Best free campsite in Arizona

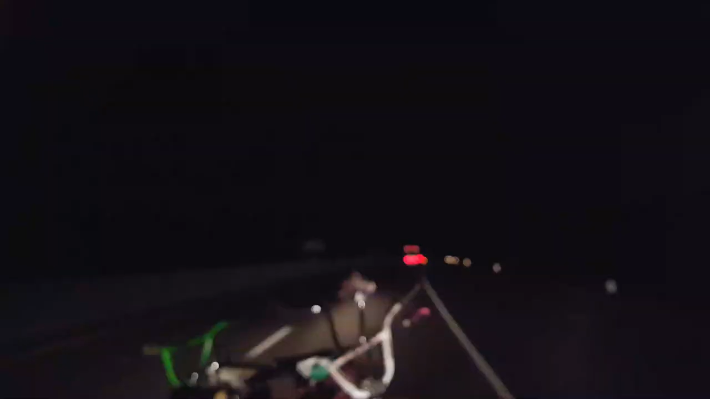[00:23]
In 2 miles, take exit 2 toward Cayman Wash Access Road. All right, we're crossing the bridge. We're going to Arizona, and the Hoover Dam is on our left. Yep. Can't see it though.